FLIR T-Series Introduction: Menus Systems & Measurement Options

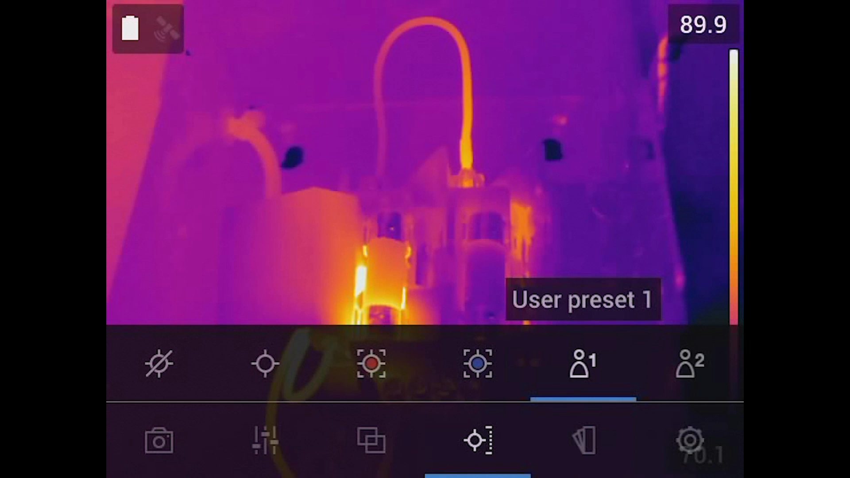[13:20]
to contrast and see what that temperature differential or that delta T temperature is. So let's go through that. So if I go into my user preset, what I'm going to do is I'm just going to hold down the button and you'll see the blue line kind of update. And now what we want to do is it's asking us, we can add a spot, we can add a box. And if you notice, now we even have a circle. So there's a couple of different things that you can add here.
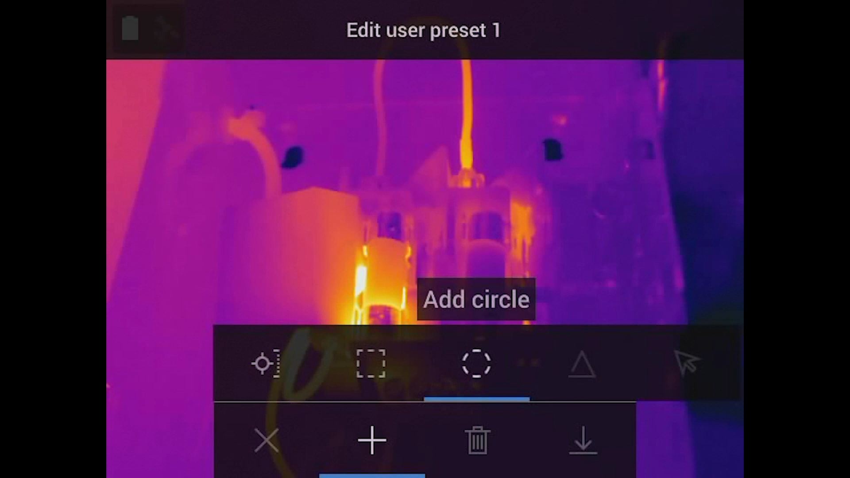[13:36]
But for this demonstration, let's go ahead and add a box. And what I want to do is place this box over the fuses. So once again, everyone, you can select the box. I can change the size. So let's encompass both of the fuses in this hot target.
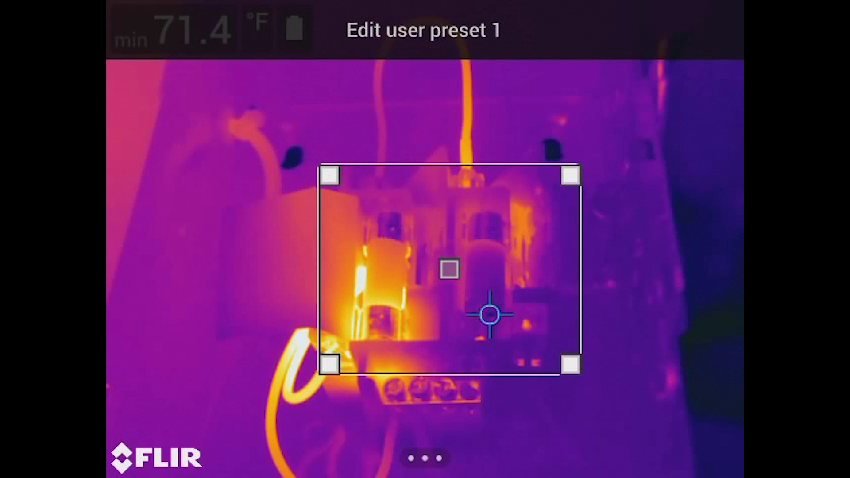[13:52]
On screen: min 71.4°F
And right now it's set to, if you notice, it's blue. So it's finding the coldest spot. So we've got to go in and change that. So if we kind of come back in here,
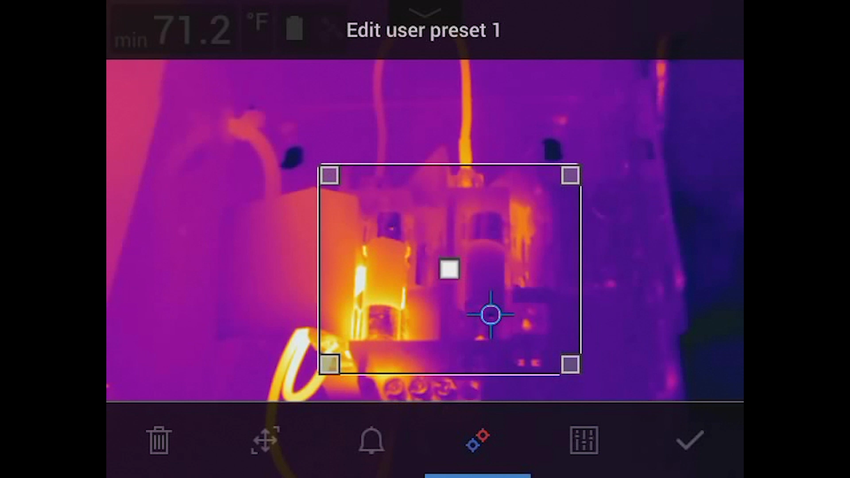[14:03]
On screen: min 71.2°F
and what I want to do is you'll see, if I go back into my measurements, it brings up a different menu. And you'll notice there's a blue line that's indicative of the cold spot. So what I'm going to do is I'm going to go ahead and click the red one. And now it's going to find the hottest pixel or maximum temperature within that defined area. Now another interesting thing while we're in here is you can notice the minimum is still on. You can actually compare and contrast the max or the min within that area.
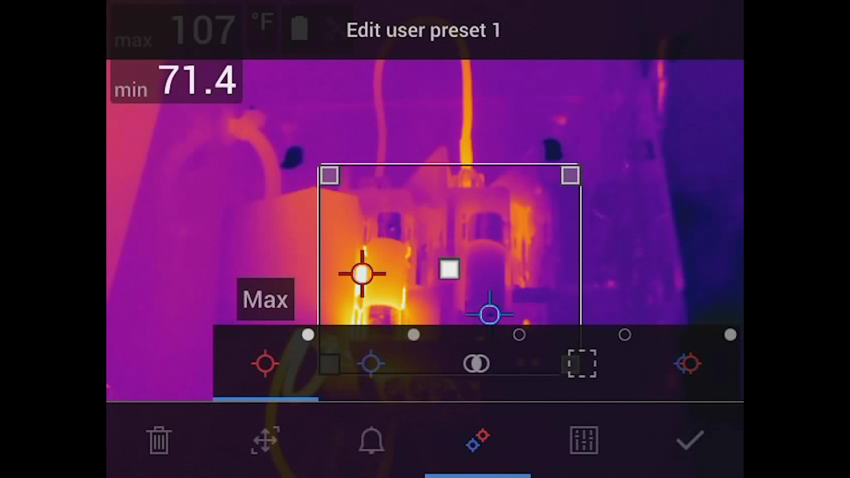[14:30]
But for this, I'm going to shut off the minimum temperature. Let's just leave that maximum on there and kind of do a temperature differential there.
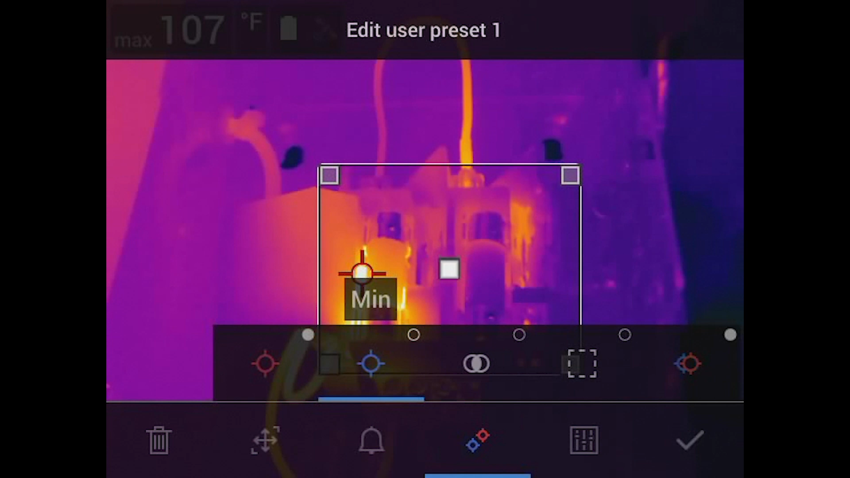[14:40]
On screen: max 107°F
So now that I'm done, I can go ahead and hit OK. And we have our box. So what I want to do now is I want to add a reference temperature. Now, generally, you can put another box. That's absolutely something that you can do.
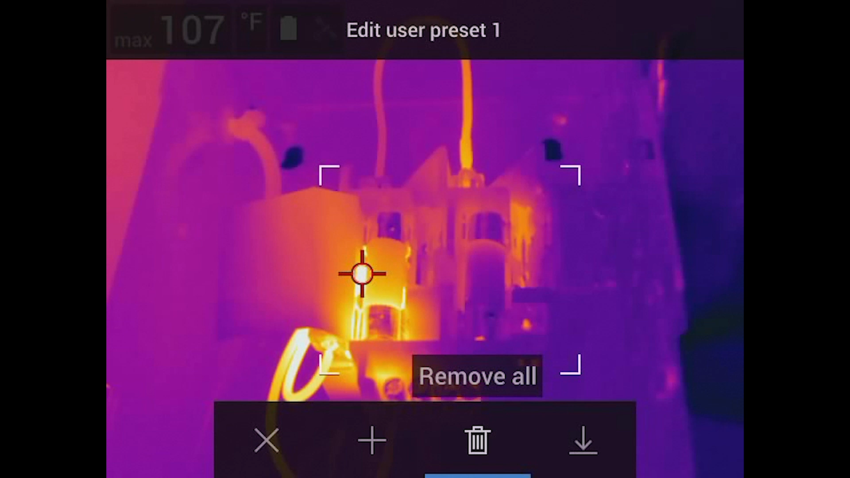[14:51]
On screen: max 107°F
Or what we can do is I can add actually another spot. So what I mean is I'm going to take a temperature of this couple pixels versus the maximum temperature. So what's really nice about this to make your job quick is you can set that reference temperature, let's say off to the side that you might be looking at, or you can set it to something else in the field of view. But the nice thing is then we can then calculate that difference and say, oh, this hot spot is a certain degree over or if it's reaching 50 degrees or something like that.
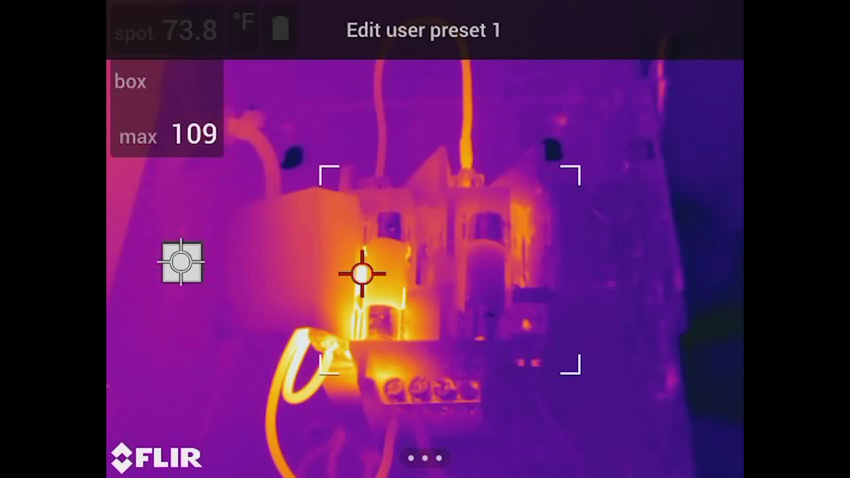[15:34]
On screen: spot 73.8°F
We now know how quickly we can do our scan. So what I'm going to do is I'm going to go ahead and add a spot. And you can see it put it right up on the center. But let me move that spot. And I'm just going to put it off here to the left of the image. Again, this is my reference temperature. But let's go one step further. So now that I'm completed with the spot, I've got my box. What I'm going to do is I'm going to go ahead and add what's called the delta.
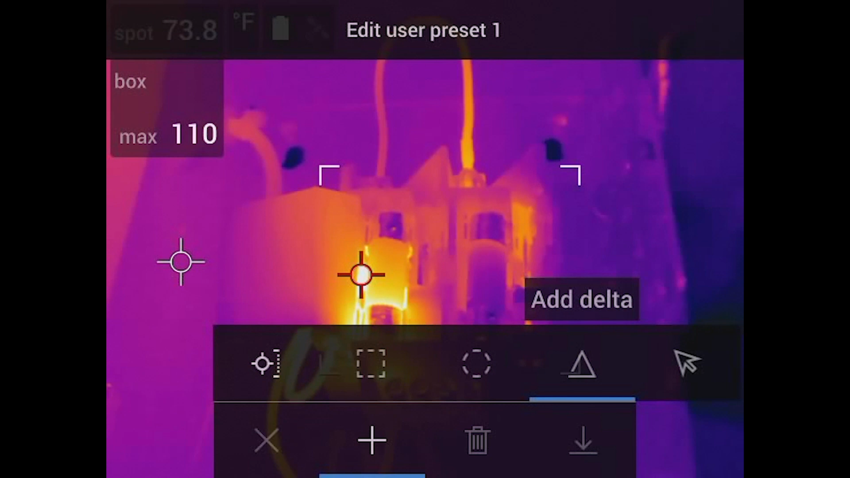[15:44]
On screen: spot 73.8°F
So you notice it brings up a new menu. So what I want to do is I want to take the maximum temperature. So we're going to do the box, the maximum or MX. And we're going to subtract that from our reference temperature. Again, something in the field of view that we're referencing.
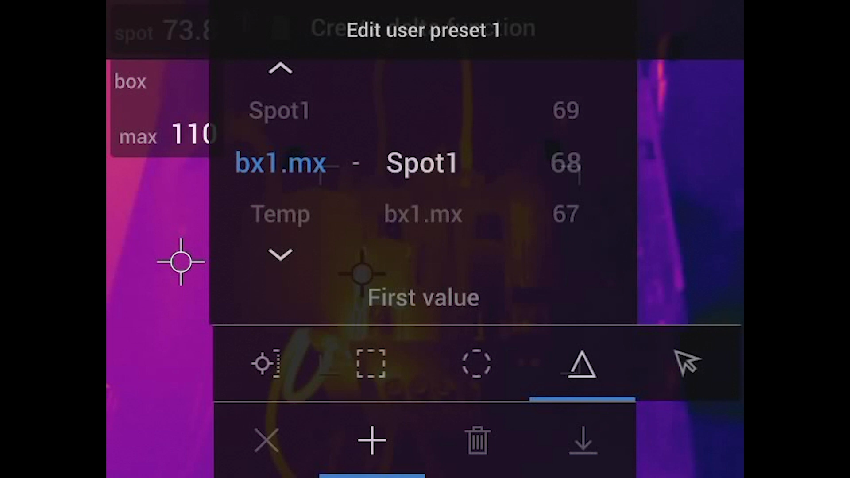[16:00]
Could be the background, could be another target. But now we can set that. And again, we're going to subtract that. So now we'll have that calculation up on our screen.
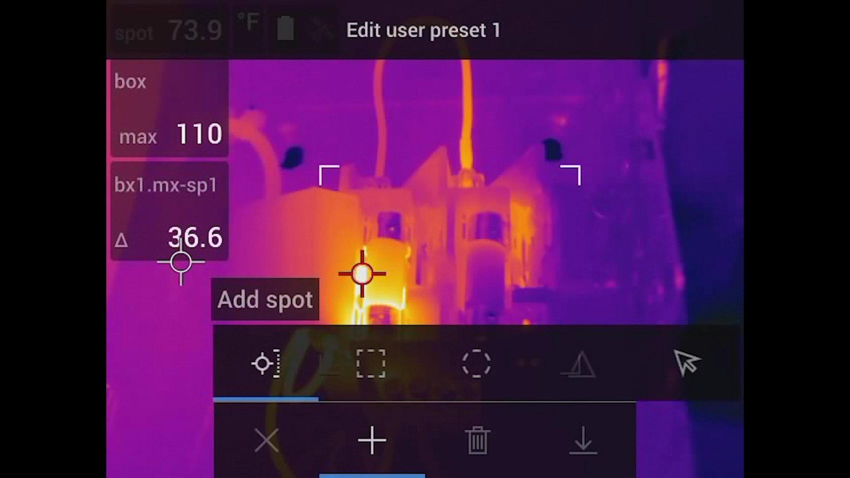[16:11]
On screen: spot 73.9°F
So when we do this, now you'll notice, let me go ahead and accept that. So we'll go ahead and say save.
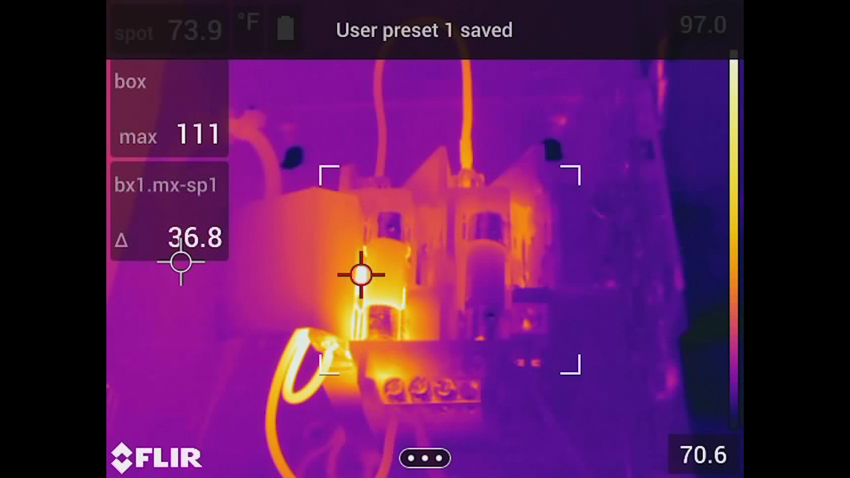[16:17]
On screen: spot 73.9°F
So you notice that's now saved. So what we're seeing on the screen here is, here is your spot of 74.1 degrees.
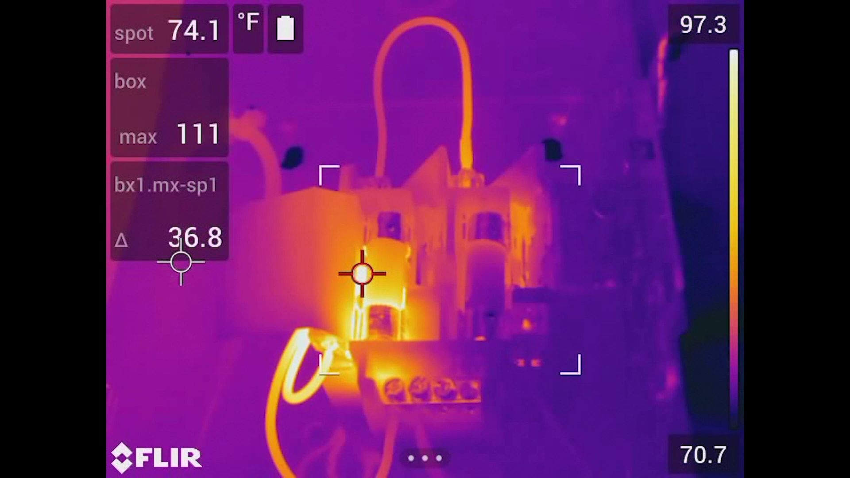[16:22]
On screen: spot 74.1°F
Our box maximum is about 111. And there's our delta measurement. Again, now it's doing it all for you.